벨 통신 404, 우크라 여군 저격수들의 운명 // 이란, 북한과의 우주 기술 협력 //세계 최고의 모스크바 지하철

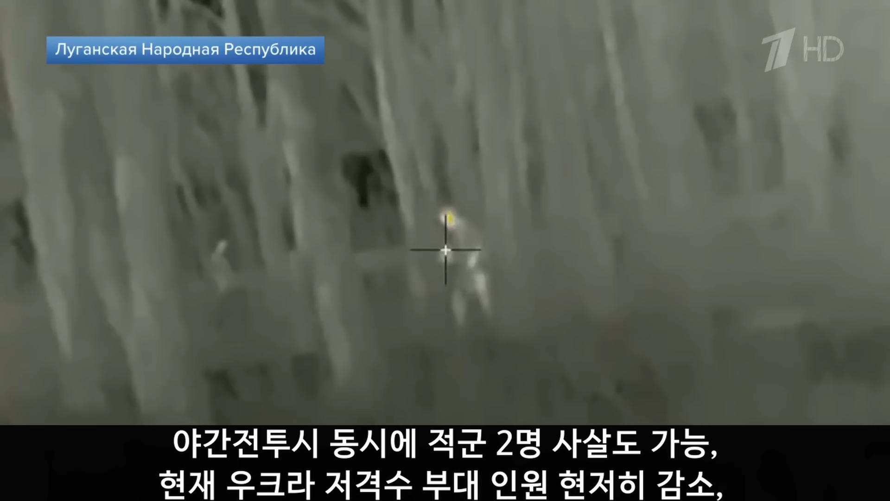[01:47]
이 영상들은 야간 전투 시 적외선 망원경에 포착된 우크라이나군을 동시에 2명 사살도